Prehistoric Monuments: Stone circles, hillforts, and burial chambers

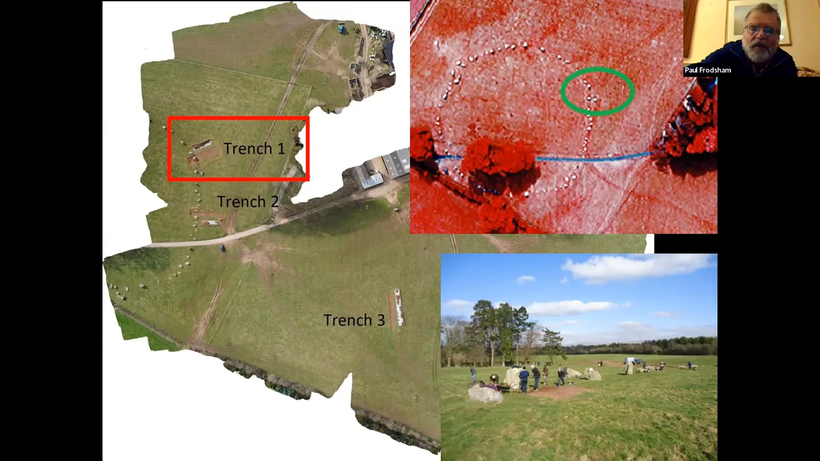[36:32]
Sorry, I should be timing it, but I wasn't. Trench one was the interesting one. You can see in the top right that there's a missing stone. There should be another stone there on that so-called entrance and it's not there. So we excavated it. And sure enough, we found on the bottom left the socket stone for it. Various other features as well.